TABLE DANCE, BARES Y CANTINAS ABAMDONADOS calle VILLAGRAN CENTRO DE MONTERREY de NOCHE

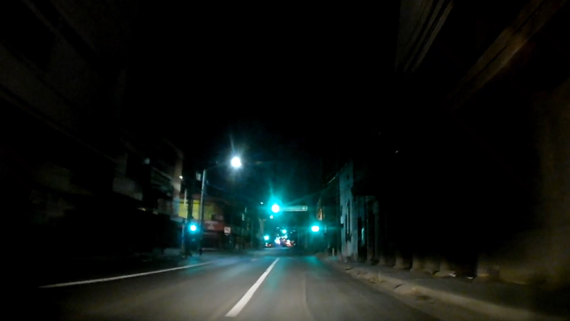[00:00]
Aquí estamos otra vez pasando aquí por donde estaba el Sabino Gordo, de este lado acá estaba el infinito, a ver si se alcanza a ver, a apreciar ahí en la cámara, vamos a hacer un poquito más para acá. Todos estos bares, sí, todos estos bares.
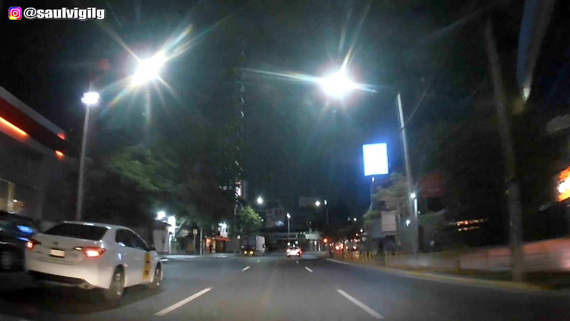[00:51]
Vamos a bajar aquí por Cuauhtémoc.
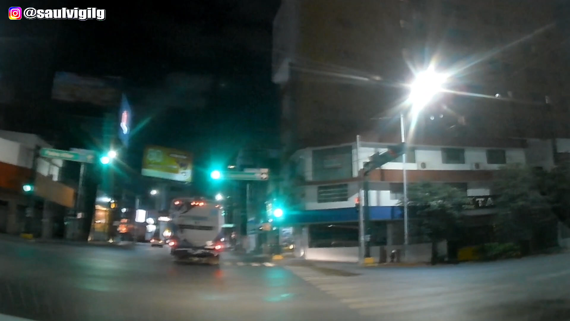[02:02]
que es Cuauhtémoc. Nos dirigimos hasta allá por los lugares Villagrán, allá por donde estaban los, los antros, los bares y table dance. Son alrededor de las 10, 1 de la noche y nos dirigimos a hacer este recorrido por este lugar donde se encontraban todos los table dance. Nosotros, aquí en el centro de la ciudad de Monterrey,
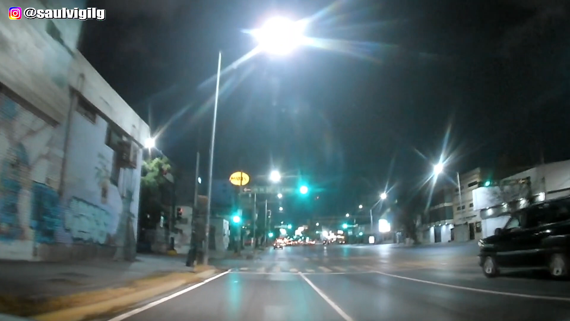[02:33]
un lugar muy polémico, donde se encontraba el Sabino Gordo, donde se encontraba el Infinito, muchos antros que ya habíamos hecho el recorrido de día, pero ahorita vamos de noche. A ver cómo luce, cómo luce de noche. Sí, verdad. Es que siempre hemos pasado de día y de tarde. Dejamos otro, otro video que hicimos antes de este, pero lo hicimos caminando para toda la gente que quiera ir a verlo también. También pasamos por colegio civil y por también este,
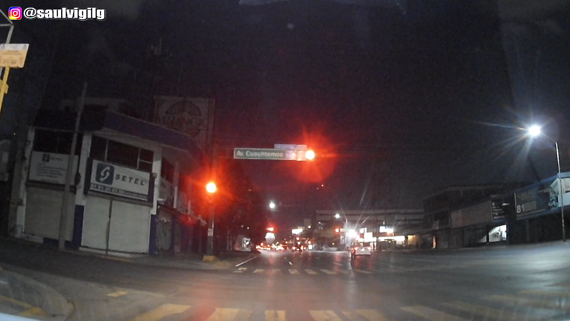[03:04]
Juárez, 15 de mayo, pero estaba muy solo y ganó su presidio. Tenía años que no andaba de este lado, de esta noche en el centro de Monterrey y menos caminando. Pero bueno, valió la pena el video. Hoy estamos para acá, son alrededor de las 10, 2 de la noche y pues vamos a dirigirnos. Ahorita estamos en Cuauhtémoc. ¿Y cuál es la otra? Itapia. Cuauhtémoc, Itapia. Y ya prácticamente vamos al mero centro de Monterrey.
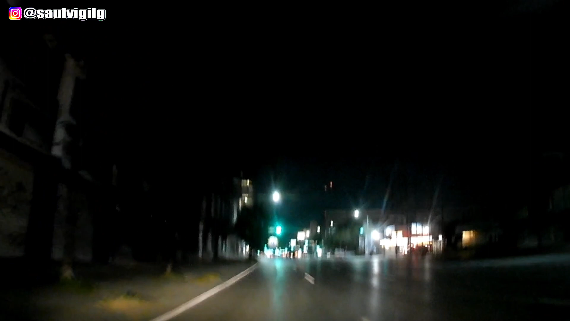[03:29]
Ajá, bueno, estamos en el centro de Monterrey. En el centro, pero es una de las más, son áreas un poquito diferentes. Diferentes y que en su momento, pues estos rumbos de acá donde vamos a entrar, de Villagrán y todo, son peligrosos, son peligrosos. Vamos a entrar, esta ya es ¿cuál? Salazar. Carlos Salazar. Carlos Salazar. Vamos a dar vuelta por aquí.
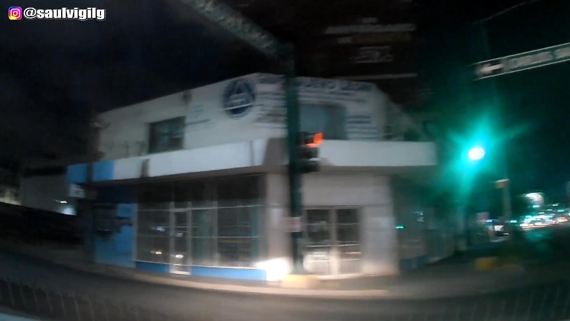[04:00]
Estamos entrando ya, Carlos Salazar y... Pino Suárez.
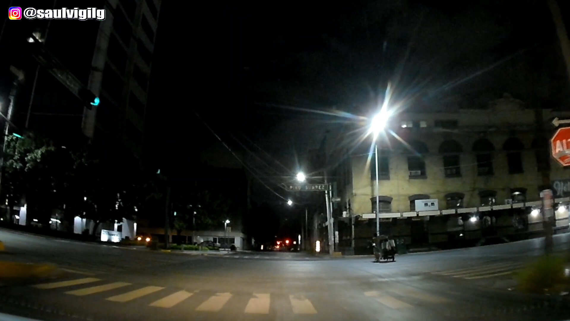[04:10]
Pino Suárez. Este, sin embargo, si está peligrosón andar de este lado de noche, entonces vamos a... Pues decidimos andar en el carro, para pasar por... Es que caminando, sí, se siente uno muy inseguro. Sí, se siente uno muy inseguro al momento de andar de este lado.
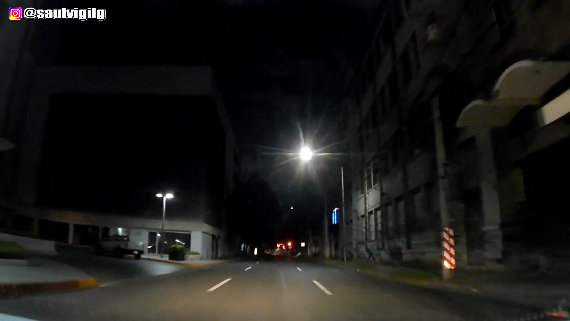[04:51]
No había semáforo ahí en Pino Suárez y tuvimos que pasar. Se mide usted cómo luce, así luce de noche, estas calles ya muy solitarias. Demasiado, Saúl. Mira, aquí hay uno de los antros. Yo a lo mucho, a lo mucho, he estado en esta calle a las 8, 9 de la noche y... A las 8 de la noche. Y sí, ay, ya me quería subir al camión. Sí, porque...
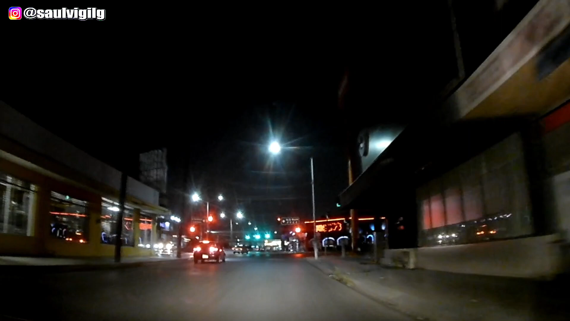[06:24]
Y Bernardo Reyes. Este se saca Bernardo Reyes. Allá está el Matehuala. A ver, para adelante, para adelante, para adelante, para que lo vean. A ver, si se alcanza a ver, no se alcanza a ver.
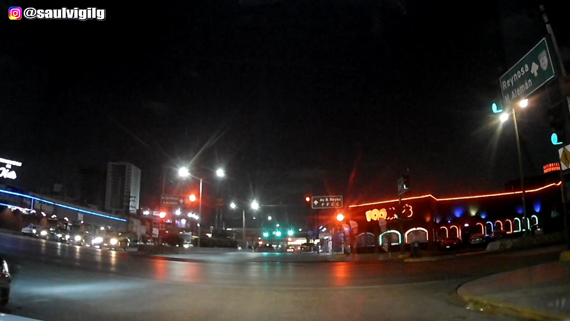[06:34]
O sea, bueno, no se alcanza a ver aquí en el video. Pero acá de este lado, bueno, si se alcanza, donde están las luces negras parpadeando, es el Matehuala. Ese es el Matehuala. ¿Y ese qué es? Es otro table dance. Ah, dale. Otro table dance. Pero vamos a dar vuelta acá por los que están ahora sí en esta calle Villagrán, que está totalmente abandonada. Ya desde aquí, mira, desde la entrada se puede ver cómo están las fachadas de estas paredes. Ahí era un banco, dale.
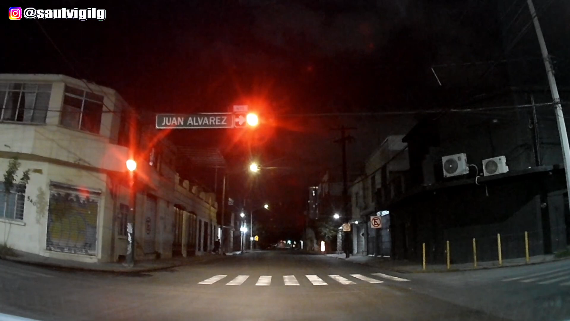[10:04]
Porque yo aquí me ando coleando en su canal. Pero es totalmente diferente. Sí, es totalmente. Miren, no están nada más las calles a esta hora. Pues es noche, o sea, es noche. Y aparte es entre semana. Y a la gente ya quiere estar en su casita a esta hora. Yo creo que, pues, bueno, esta calle Villagrán sí es... No está tan mal, ¿eh? Pero las entrecalles, sí.
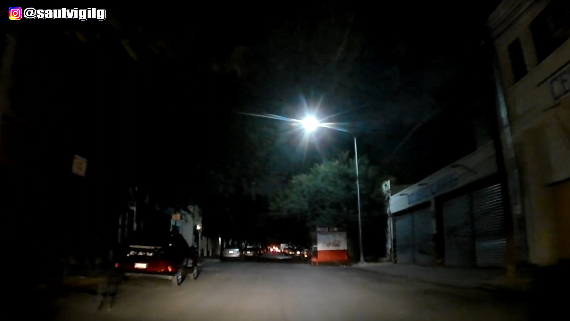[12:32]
La verdad. Sí, sí, sí. Pero en tu colonia. Porque si salimos así, está peligroso. Que a veces cuídense mucho. Ah, estamos llegando. Vamos a dar vuelta por esta calle. Ahorita te digo cuál es. Espérate. Ah, este reforma.
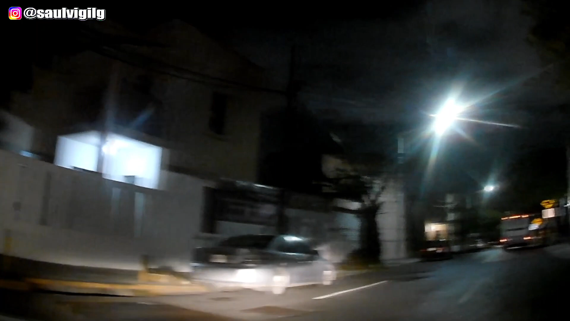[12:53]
No, no es reforma. No, ¿cómo se llama? Ay, se me fue el nombre. Espérenme, espérenme, espérenme. Ahorita les digo. Méndez.
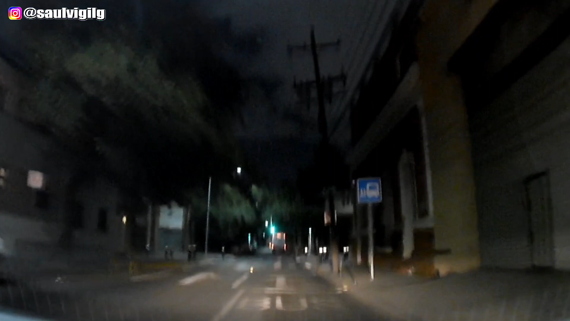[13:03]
Juan Méndez, ¿tampoco es Juan Méndez esta? Juan Méndez, estamos por acá. No, déjame te lo digo. Arteaga, es Arteaga, Arteaga, perdón. Oye, luego están haciendo así las calles, ¿verdad? Oye, sí, verdad. De dos carriles en algunas partes. Ahorita, si vamos más para arriba ya por, casi por Constitución, van a ver. No, hombre, hay un traficial. Porque las calles van a quitar dos carriles aún. Dos carriles.